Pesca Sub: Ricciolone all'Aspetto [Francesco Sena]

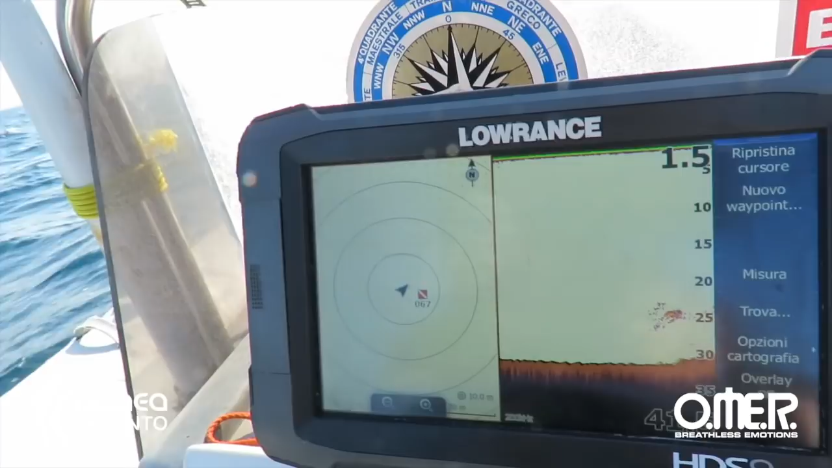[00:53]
mi ha segnato pesce C'è questo scoglietto con del pesce su Vedete?
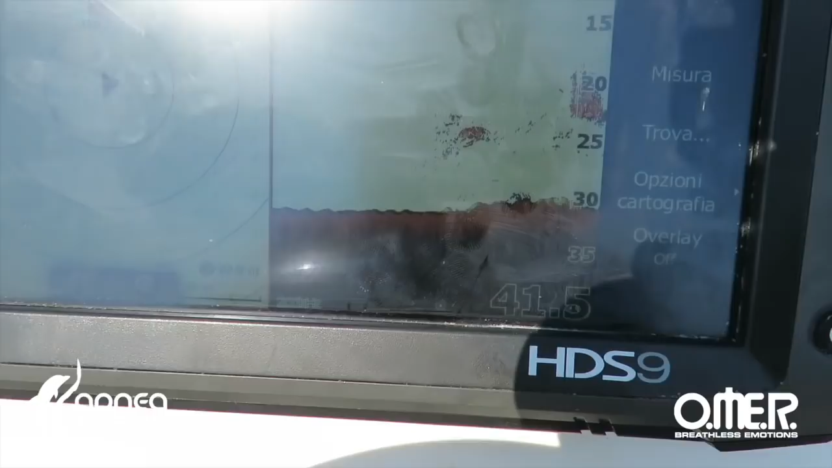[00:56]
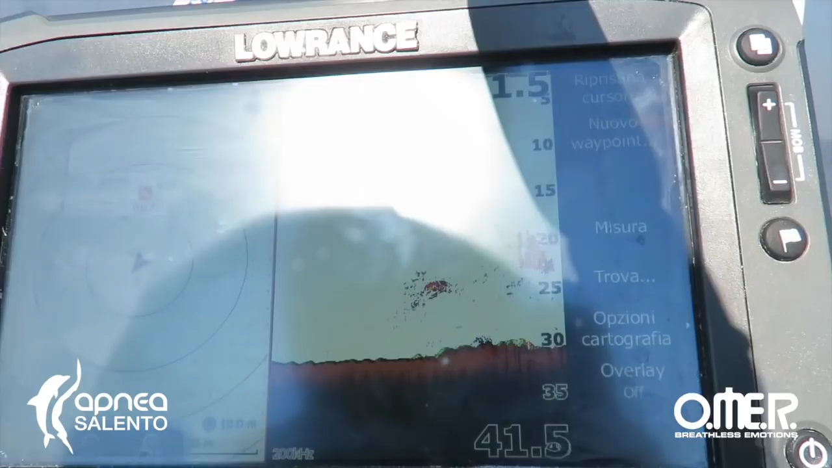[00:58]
Abbiamo trovato subito un punto buono Quella verde è roccia
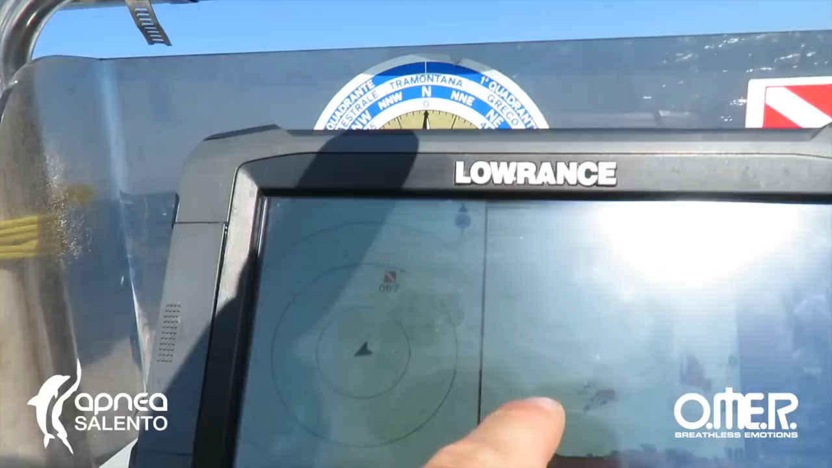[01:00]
Questo potrebbe essere pesce grande perché vedo degli archetti
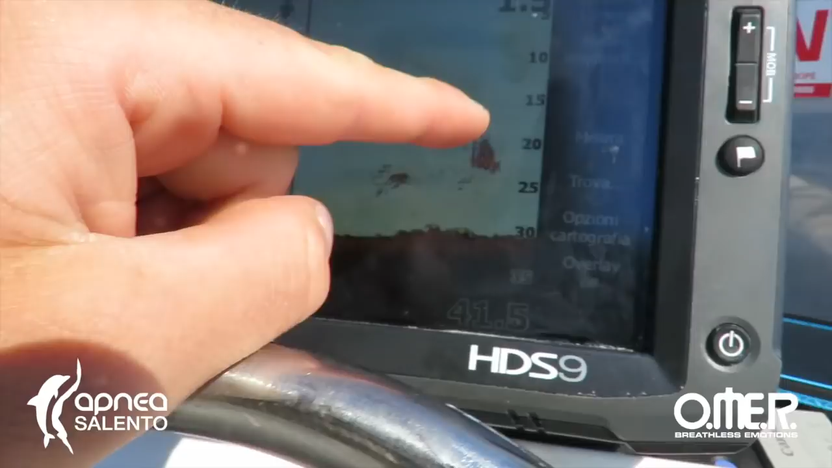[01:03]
Questo
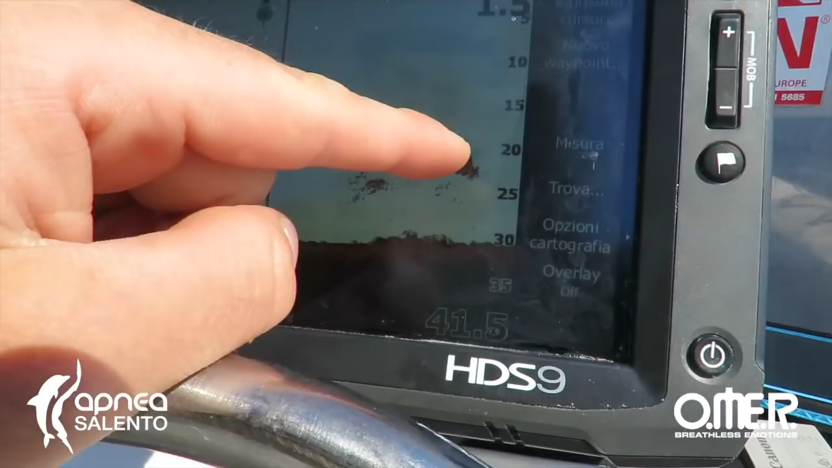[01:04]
invece è pesce accumulato Quindi potrebbero essere tipo alici o castagnole Gli mettiamo subito
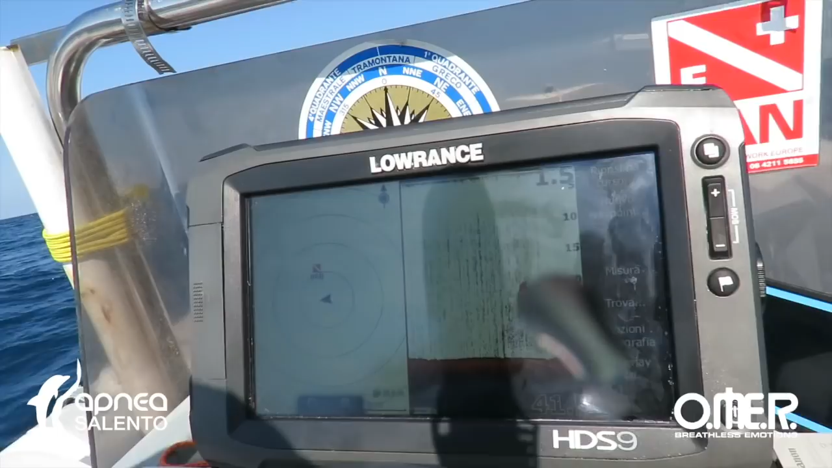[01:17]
Ho trovato tutte belle pietre mi sa
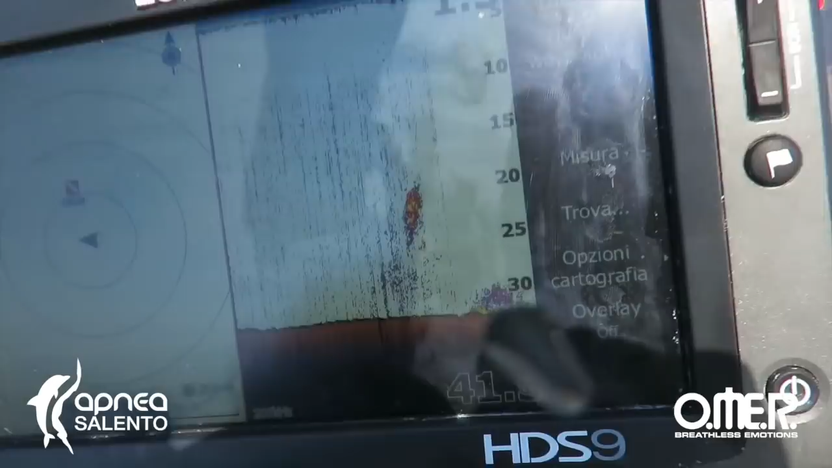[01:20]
È una bella pietra Questa è bellissima questa pietra Domani la andiamo a vedere